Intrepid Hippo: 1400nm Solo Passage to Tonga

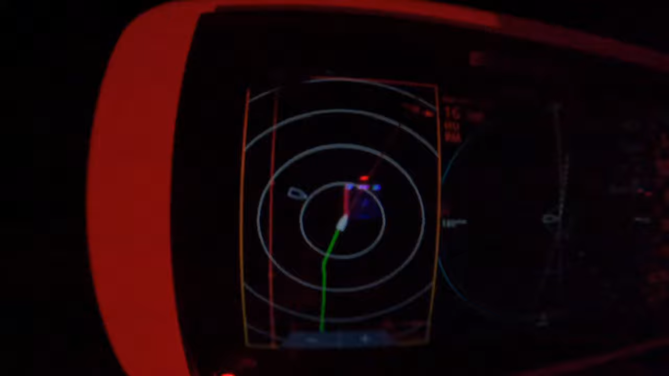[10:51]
You can see here, you see the little ship icon on the left is a buoy.
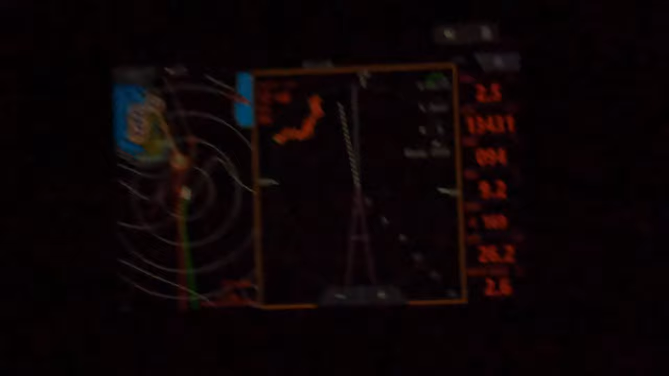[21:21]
You can see I'm just drifting slowly towards the northeast corner of Tonga.
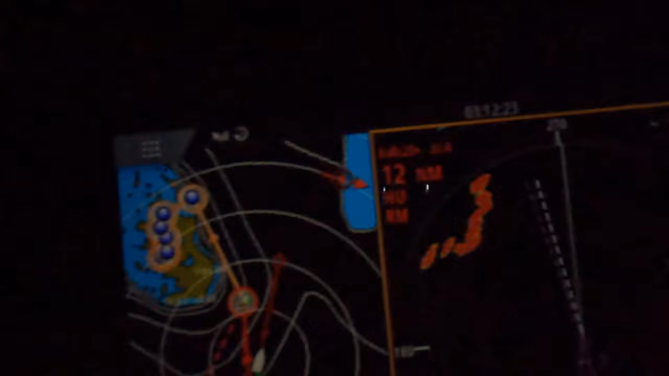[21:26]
I basically don't want to arrive during the night, so I'm crawling along at 2 knots, and